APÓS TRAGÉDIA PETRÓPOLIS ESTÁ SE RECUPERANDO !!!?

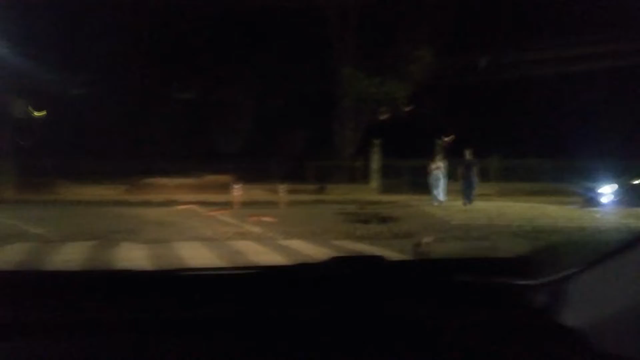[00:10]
Olha a casa da princesinha, gente. Da princesa Isabela. Caiu tudo aqui. A ponte ali também caiu tudo, ó.